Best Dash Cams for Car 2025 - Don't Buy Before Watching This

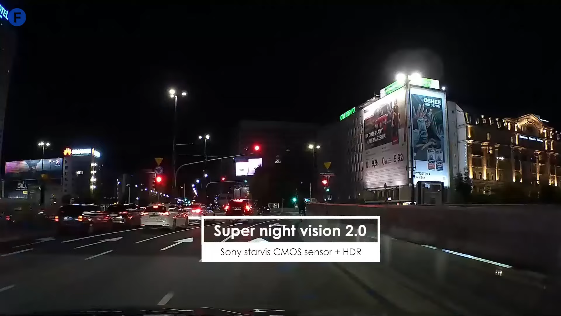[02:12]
The optional polarizing filter effectively reduced dashboard reflections, and the 160-degree lens provided a broad view of the road.